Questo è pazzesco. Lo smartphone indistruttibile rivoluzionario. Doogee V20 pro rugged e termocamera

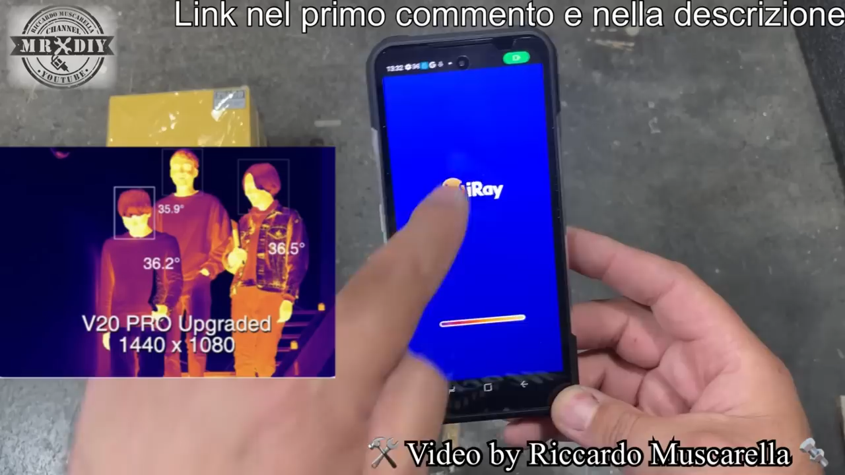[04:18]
avere riportato sul display le temperature relative in
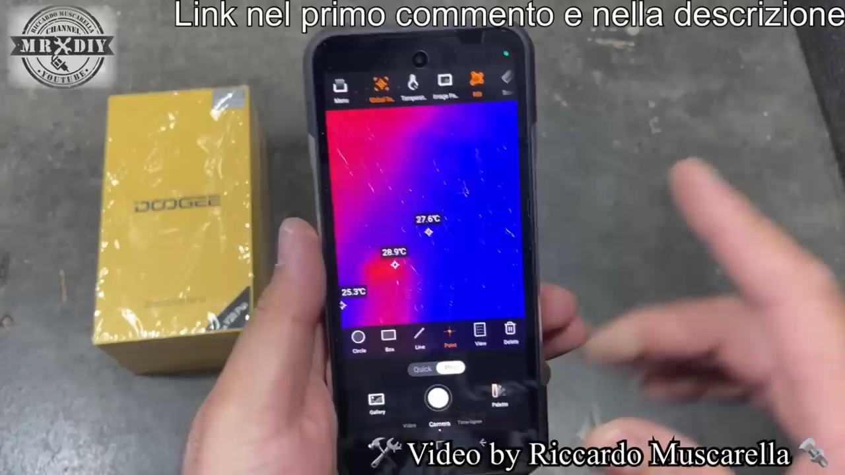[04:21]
questo caso abbiamo la possibilità di utilizzare sia la versione quick quindi una versione rapida che ci dà la possibilità di inquadrare e vedere direttamente le temperature oppure possiamo utilizzare la versione pro aumenteranno le varie opzioni le varie icone quindi possiamo personalizzare ancora di più tutte le varie funzioni in questo caso vi faccio vedere per esempio inquadrando la mia mano mi dà le
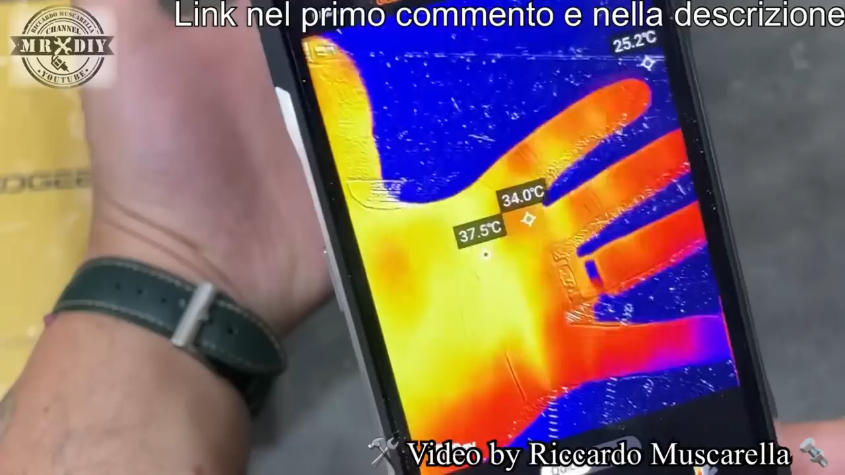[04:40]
temperature sia la più alta che la più bassa più la temperatura del punto centrale quindi abbiamo la temperatura più bassa del bancone di circa 24 gradi la temperatura più alta di 37 gradi quindi dove
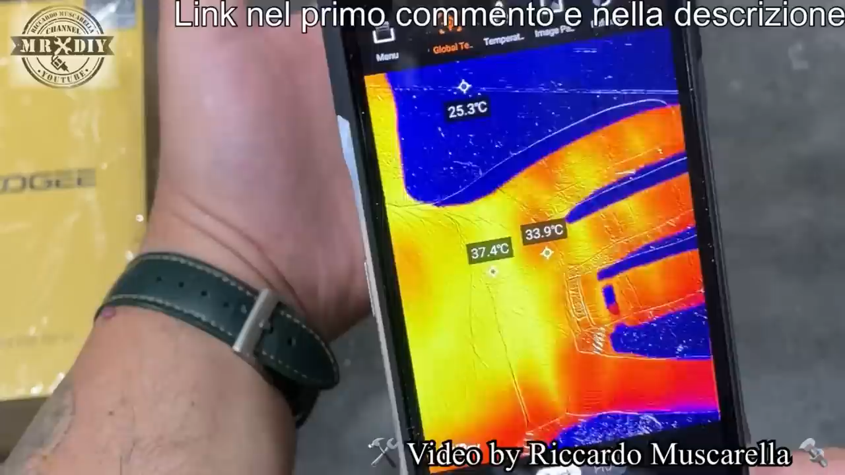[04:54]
la mano è più gialla e poi 33,9 nella zona centrale
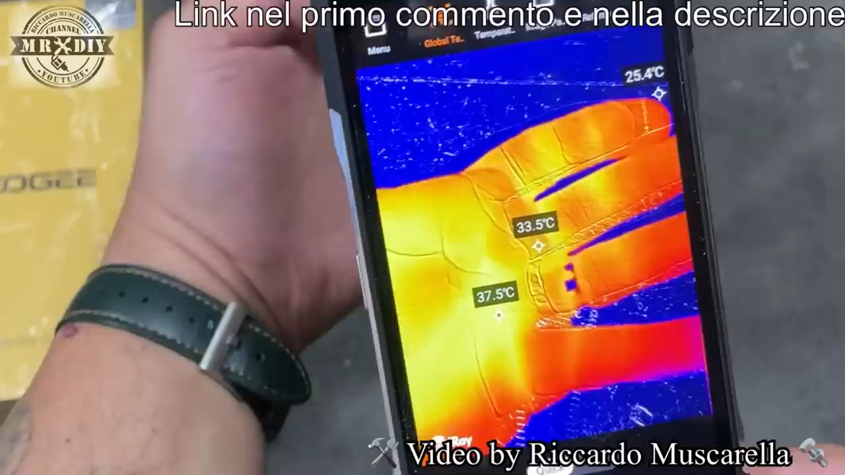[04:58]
voi direte come mai qualcuno mi ha chiesto anche questo nei video precedenti della
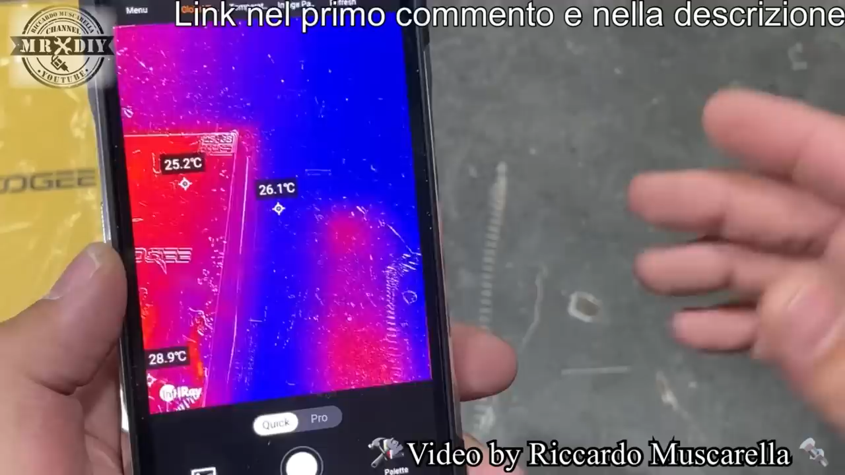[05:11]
dei termometri che venivano utilizzati per rilevare la temperatura corporea elevata erano specifici per la misurazione della febbre
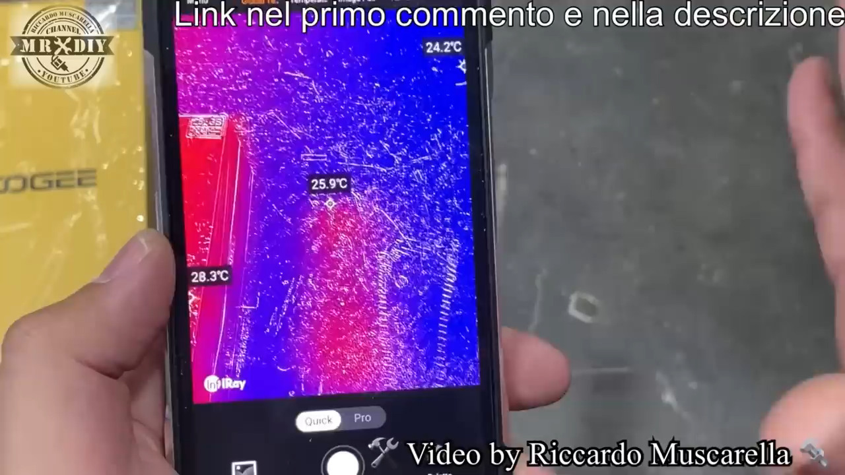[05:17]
On screen: spot 25.9°C
perché la temperatura superficiale della pelle non indica la
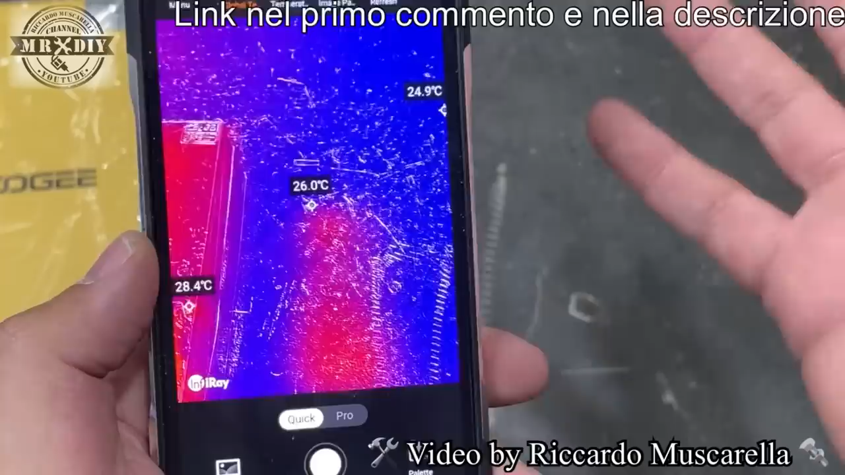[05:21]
temperatura corporea i termometri che misurano la febbre sono tarati per stabilire
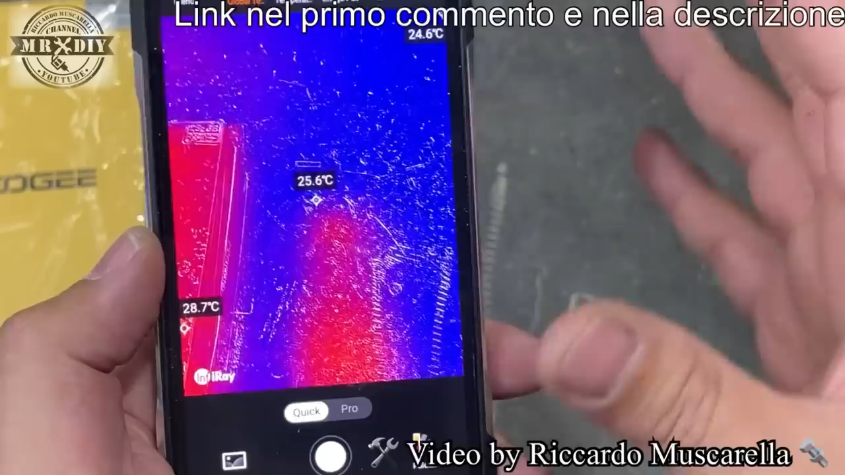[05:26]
in base alla temperatura della pelle quale possa essere la temperatura corporea in questo caso abbiamo anche questa funzione
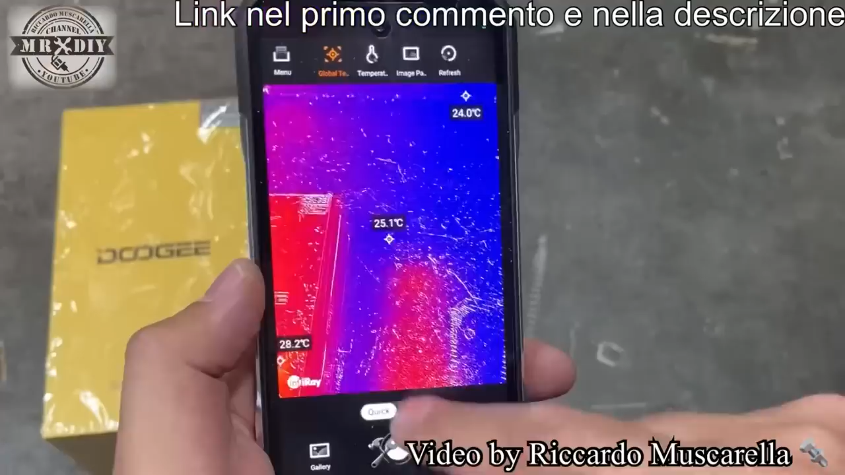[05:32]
quindi andiamo su pro vi faccio vedere che aumentano quindi queste icone e abbiamo la possibilità per esempio in base a quello che dobbiamo misurare di stabilire l'emissività che cambia in base
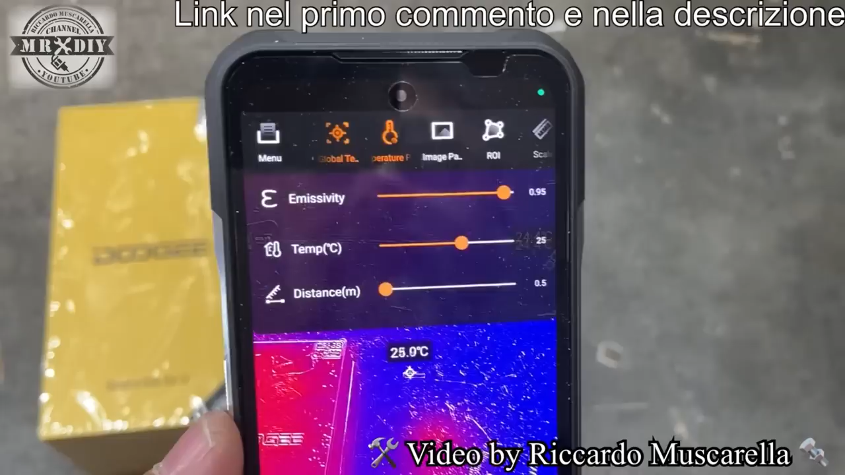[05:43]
On screen: spot 25.0°C
alla superficie quindi se è metallo se legno se pelle eccetera dobbiamo cambiare l'emissività diciamo
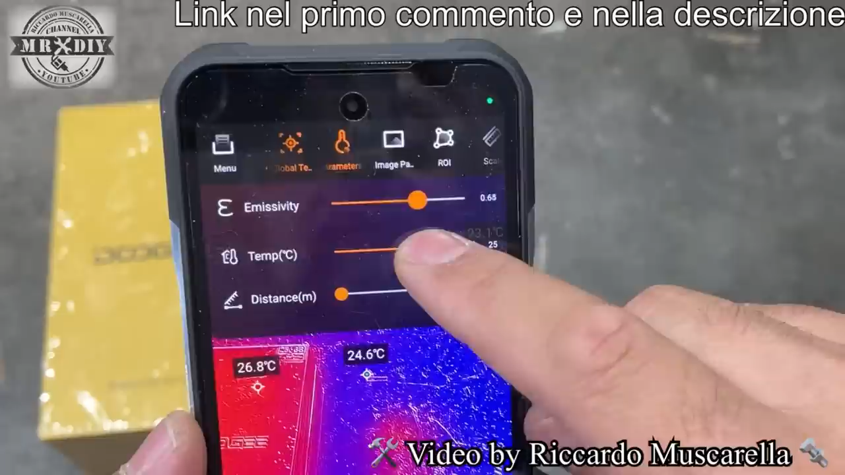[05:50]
che il 95 è il numero di emissività che troviamo su tutte
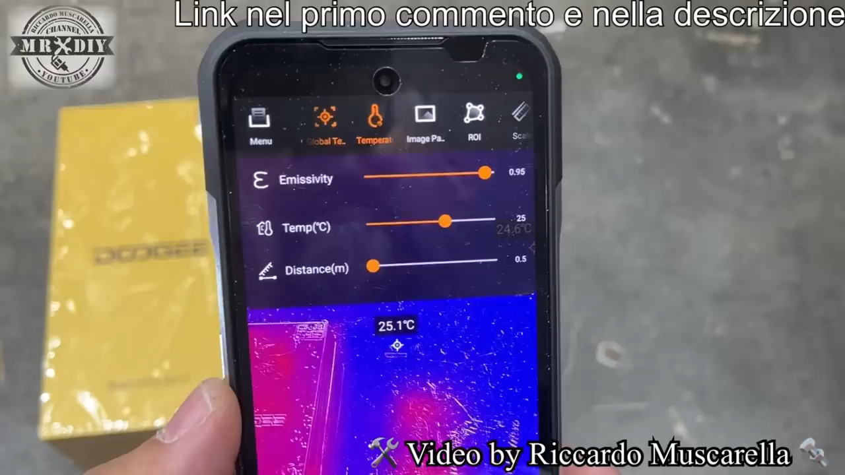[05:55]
On screen: spot 25.1°C
le termocamere termometri infrarossi eccetera
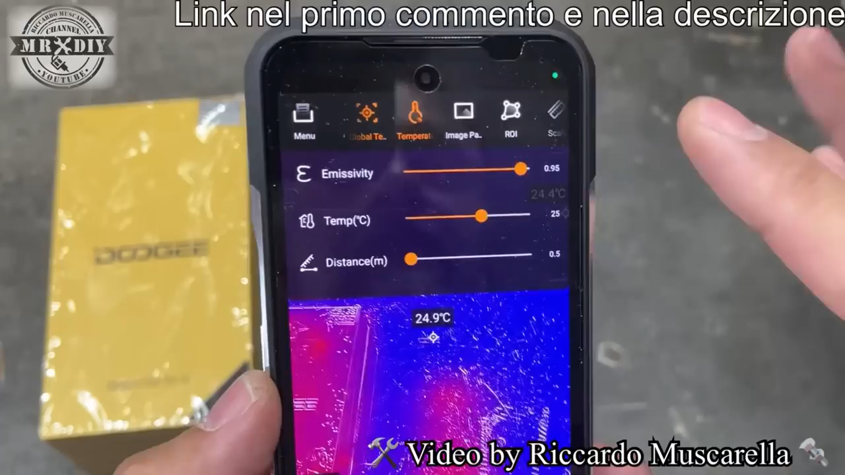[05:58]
On screen: spot 24.9°C
di base lo troviamo sempre sul 95 perché la maggior parte delle superfici hanno questo tipo di emissività
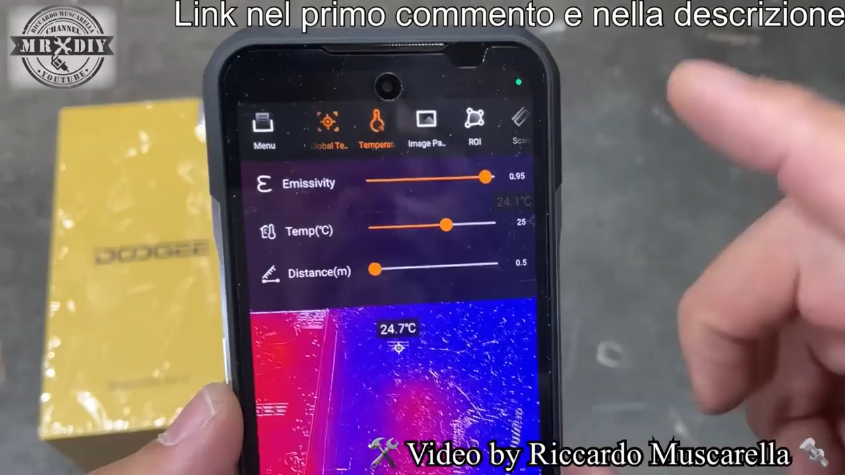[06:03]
On screen: spot 24.7°C
bisogna impostare anche la temperatura ambiente in questo momento io qua ho 24,4 gradi quindi lo lascio a 25 e
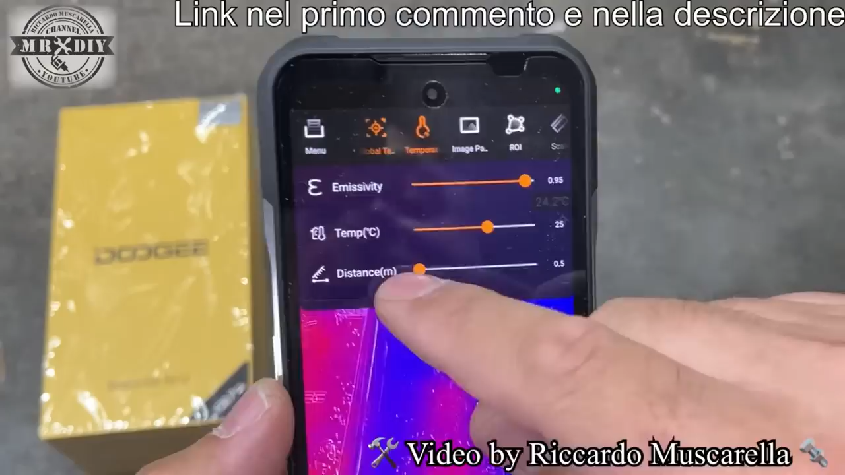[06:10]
anche la distanza questo non ve lo permettono tutte le termocamere siamo a mezzo metro super giù va bene ma potrei anche
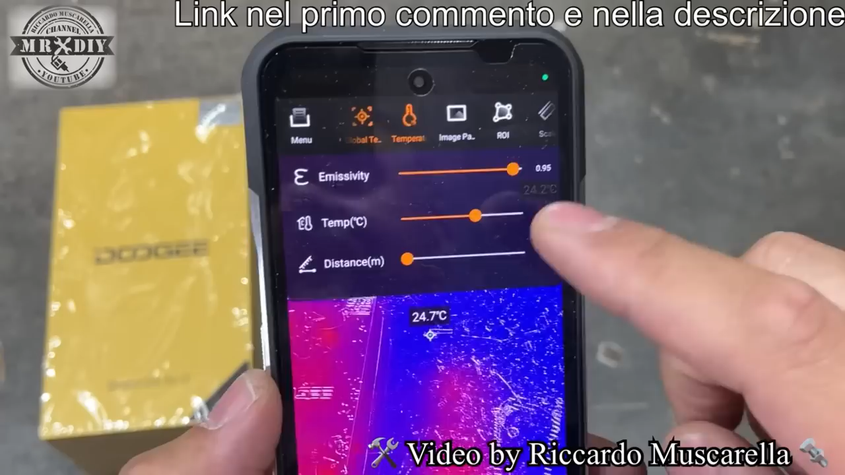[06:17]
regolarlo quindi impostare le vere distanze in base appunto alla distanza che ho io dall'oggetto
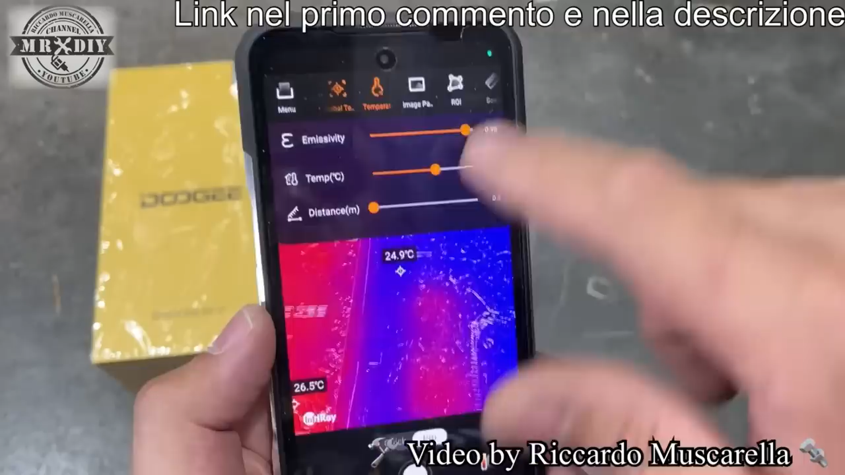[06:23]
On screen: spot 24.9°C
quindi molto ricca da questo punto di vista chiudiamo questa schermata e